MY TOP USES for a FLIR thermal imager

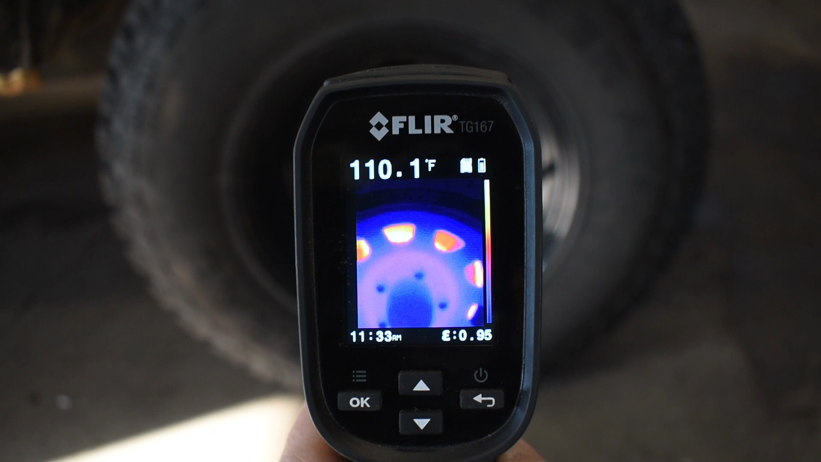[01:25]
On screen: spot 110.1°F
to check the temperature of the brakes and then you compare one side to the other and
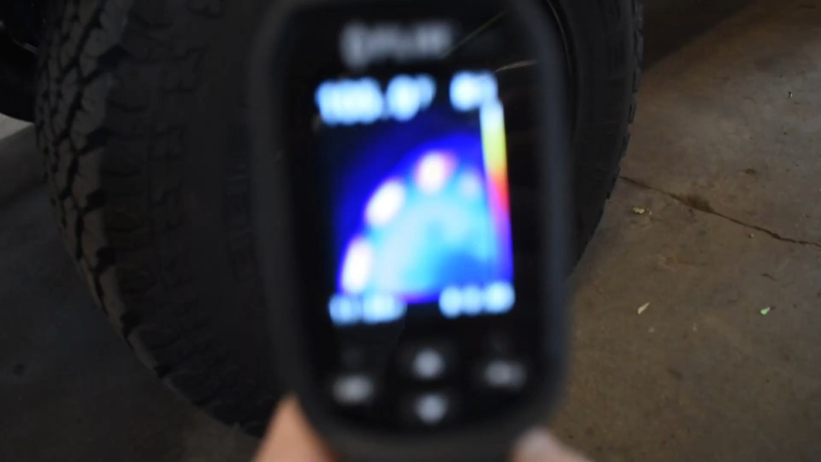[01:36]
get the focus is warmer than the other
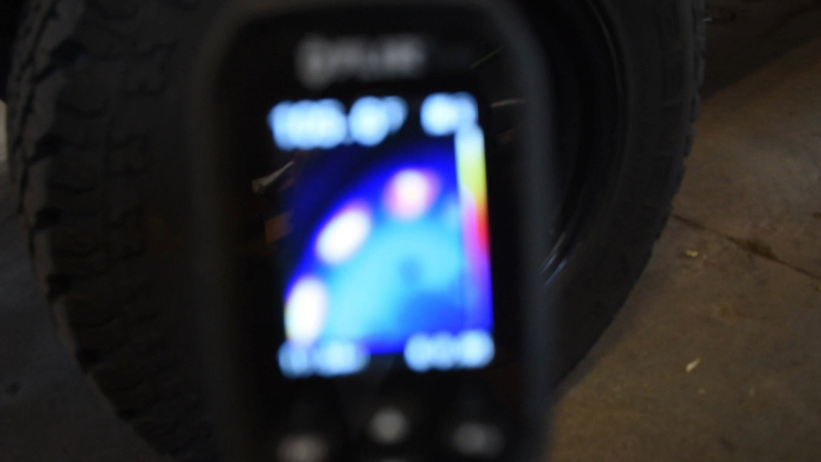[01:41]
you'll be able to tell if if that caliper is locked up.
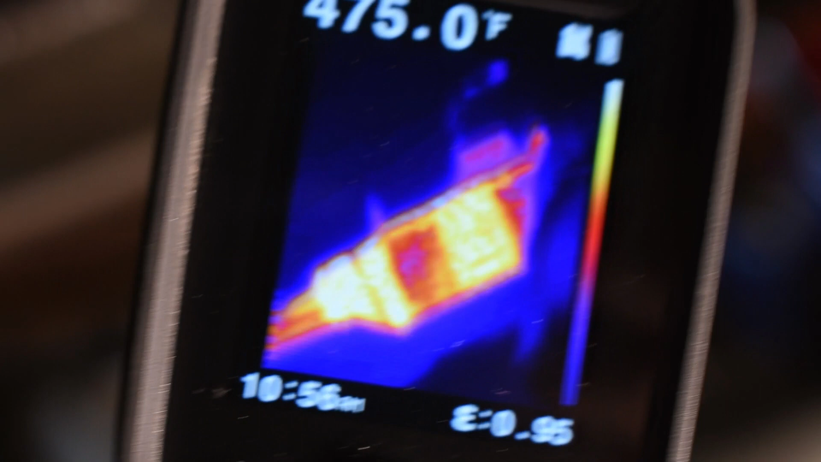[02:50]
On screen: spot 475.0°F
For instance a catalytic converter should be hotter on the outlet than it is on the inlet
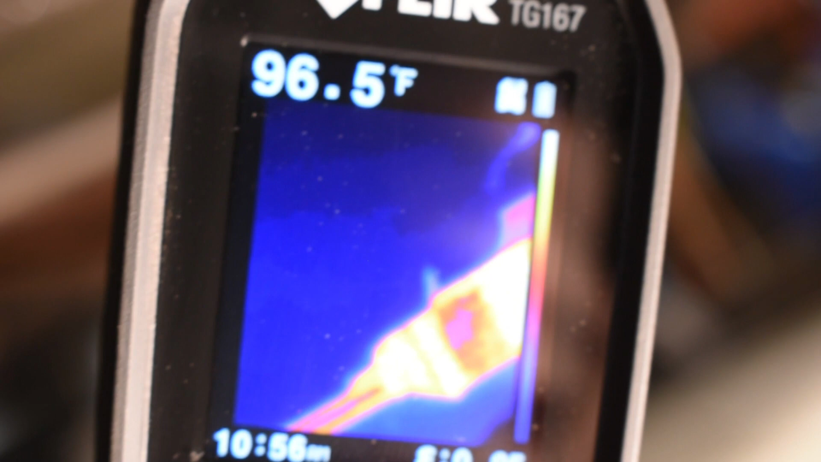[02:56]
On screen: spot 96.5°F
and this is due to the catalytic reaction inside the converter itself.
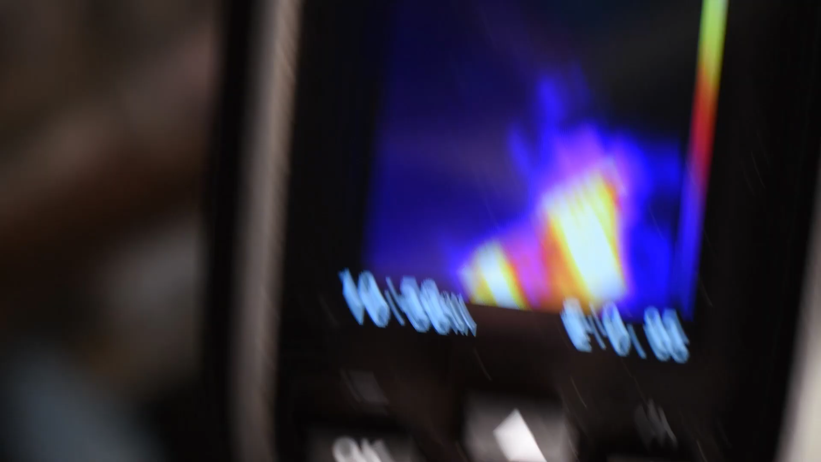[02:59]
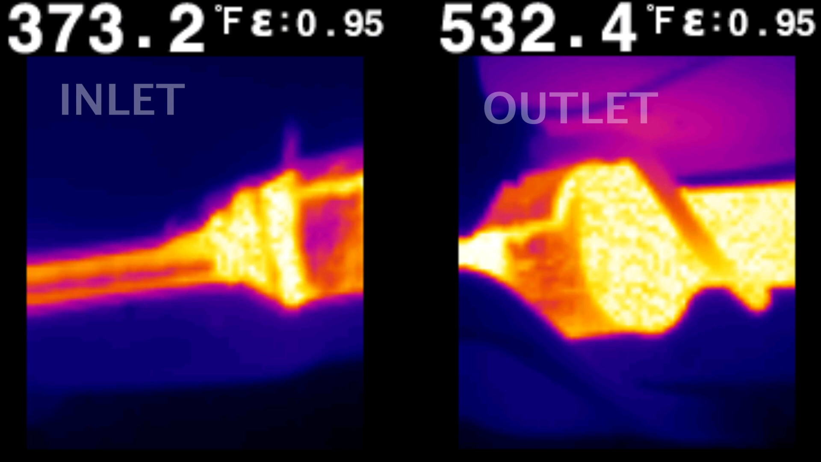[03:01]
Now if it's hotter on the inlet side than it is on the outlet you most likely have a restricted catalytic converter.
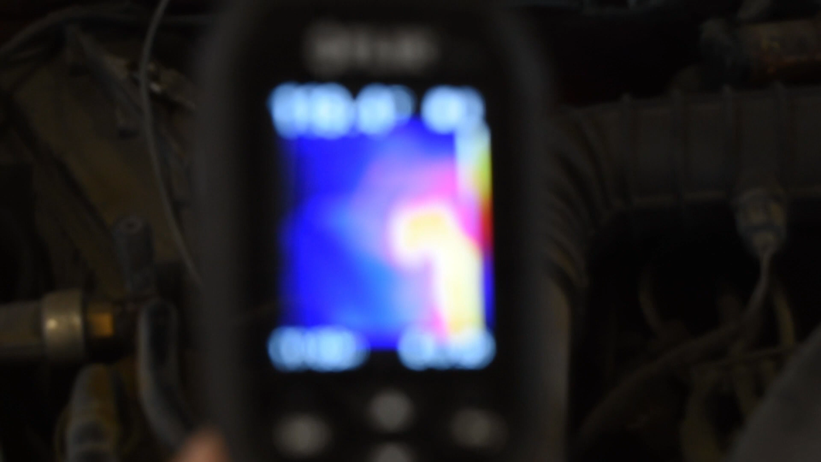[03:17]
The inlet and the outlet should have a slight difference
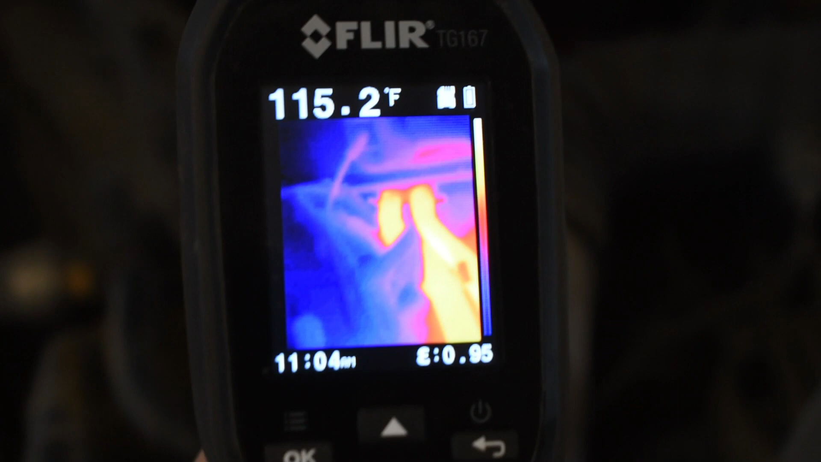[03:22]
On screen: spot 115.2°F
in temperature but if there's a dramatic difference like one is hot and the other one's cold your heater core is probably restricted.
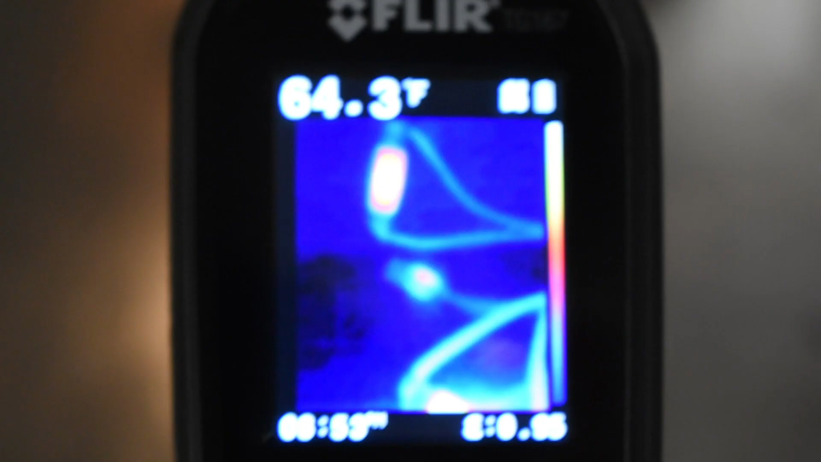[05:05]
On screen: spot 64.3°F
so what you can do is use a thermal imager if you see
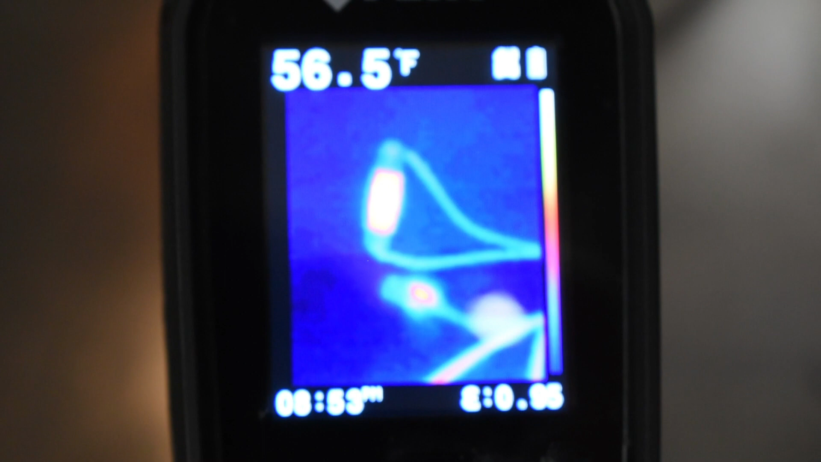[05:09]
you have the two bulbs there there's a little reflection coming off the stainless steel bench but you'd follow the harness along
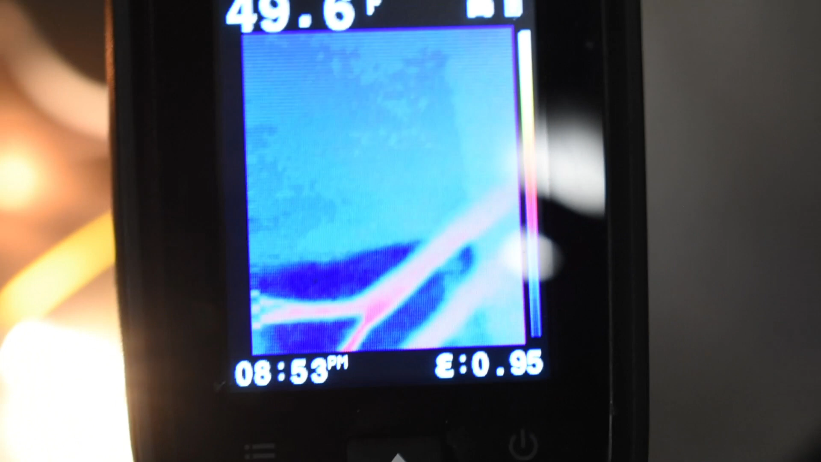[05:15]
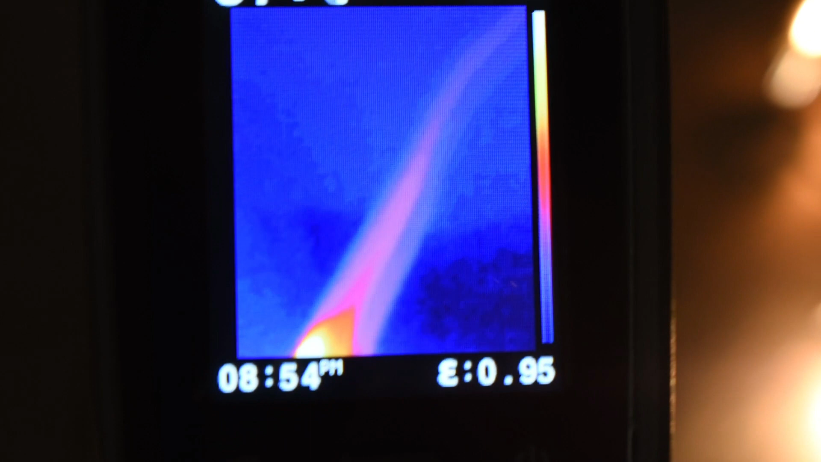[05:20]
and then you get to a certain point in the harness where you'll see a glow again
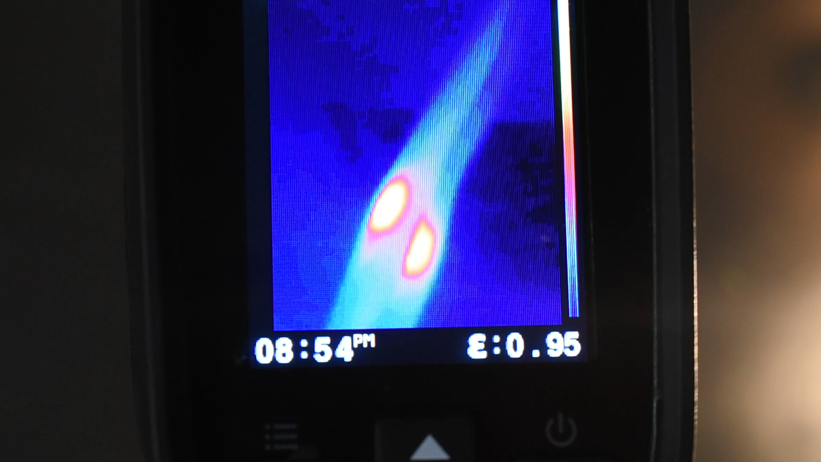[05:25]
and that's because the resistance makes heat so if you get that green
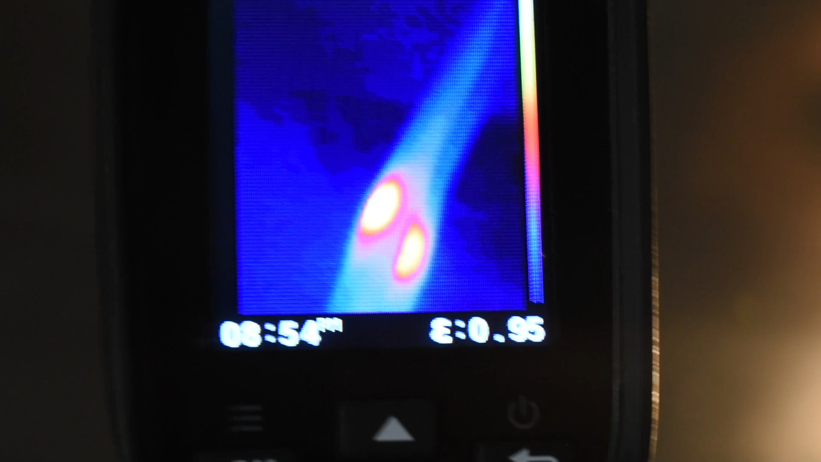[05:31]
corrosion in order for the the electricity to overcome that resistance it's going to make heat just like a light bulb gets hot same thing when you have a little bit of corrosion
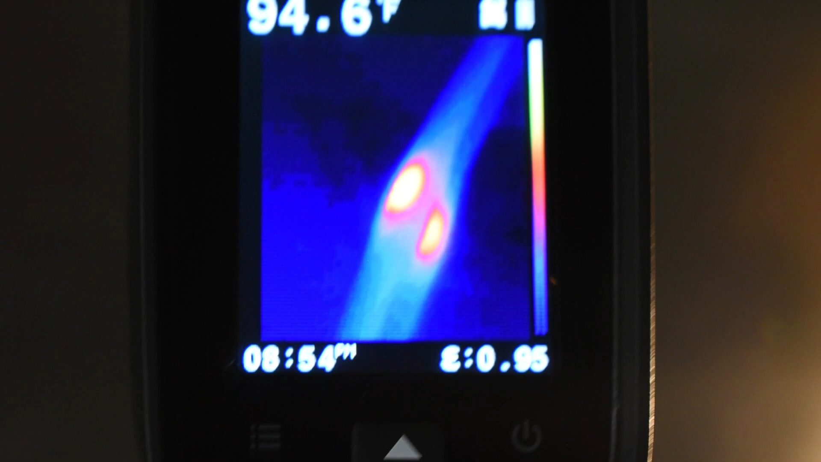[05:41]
now it might not be necessarily so dramatic but if you have high resistance in a wiring harness and you follow along with a thermal imager you'll definitely find that